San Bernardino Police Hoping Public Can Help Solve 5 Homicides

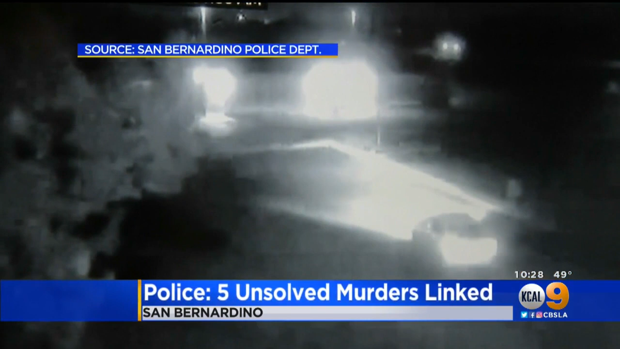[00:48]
Newly released security video shows a white car arriving at San Bernardino's Delman Heights Park.
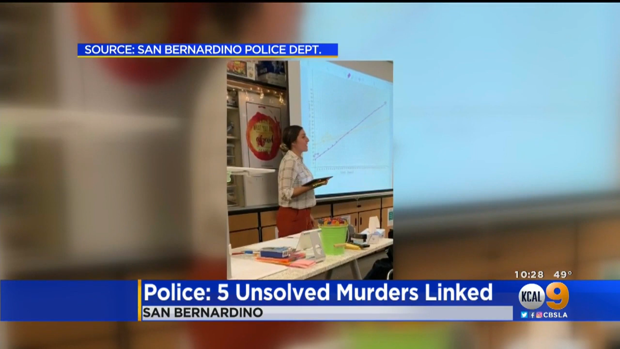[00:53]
Soon after, a 25-year-old mother and middle school teacher was shot to death here as she sat in the driver's seat of her boyfriend's truck with her five-year-old son in the back.
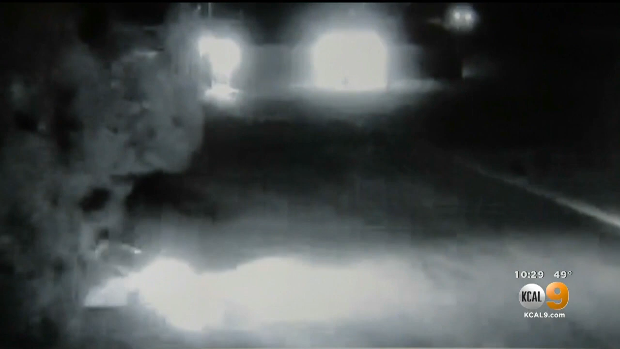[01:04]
Right after that white car was caught on camera again, quickly taking off.